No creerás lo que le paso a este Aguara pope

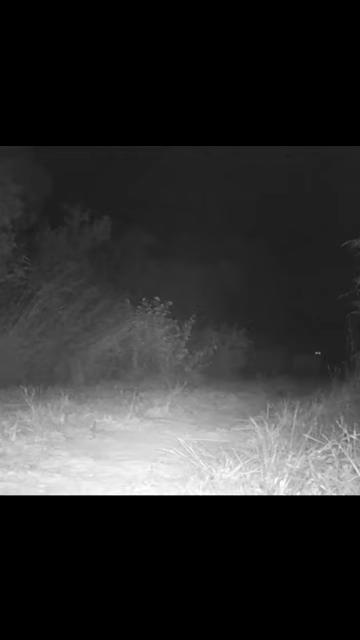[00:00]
Este Aguarapopé se está dirigiendo, sin saberlo, hacia un gran depredador. En la oscura noche en el Iberá, nunca hay que bajar la guardia.
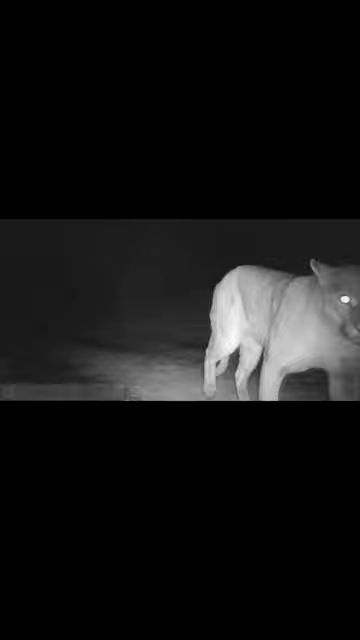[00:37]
Muy probablemente el puma haya cenado esa noche, momentos tan sorprendentes como estos nos regala la naturaleza.